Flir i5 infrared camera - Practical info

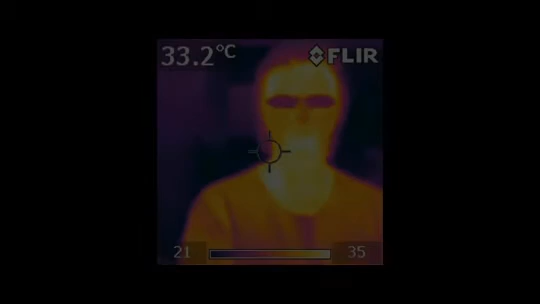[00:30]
On screen: spot 33.2°C
objects appearance warmer or colder depends on their temperature but not only on temperature surface properties and the environment also count
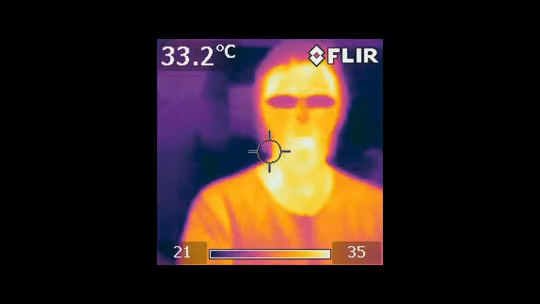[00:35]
On screen: spot 33.2°C
reflections another situation that may arise has to do with reflections this also
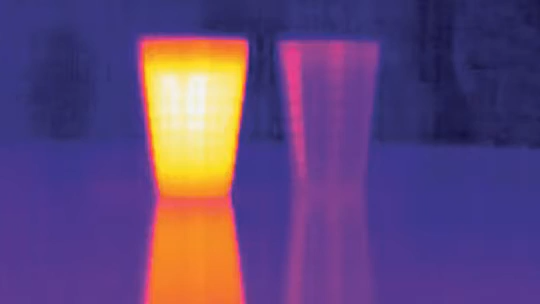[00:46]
may result in incorrect readings to avoid this happening ensure you avoid
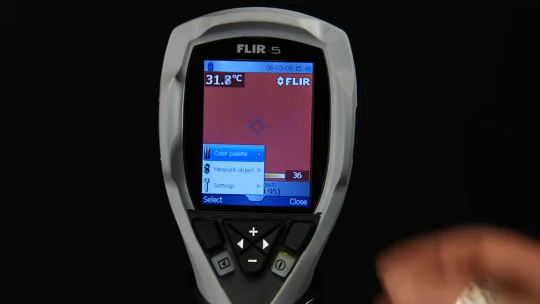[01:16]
to optimize your visual impression of the captured infrared images you have the option to select different color palettes allowing you
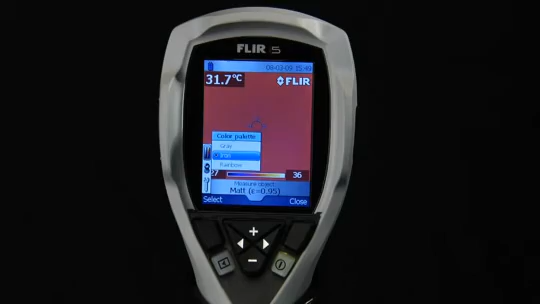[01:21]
On screen: spot 31.7°C
to properly evaluate the image the maximum and minimum temperatures of the displayed image determine automatically the temperature scale if you want to compare similar objects showing different temperatures use the lock function so you get the same fixed temperature scale for all images the lock function can also be used to visually fine-tune
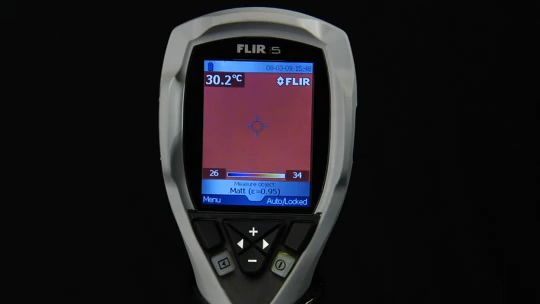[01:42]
On screen: spot 30.2°C
the image lock the scale when pointing at a scene with the desired minimum and maximum temperatures and use these settings when you look at your target you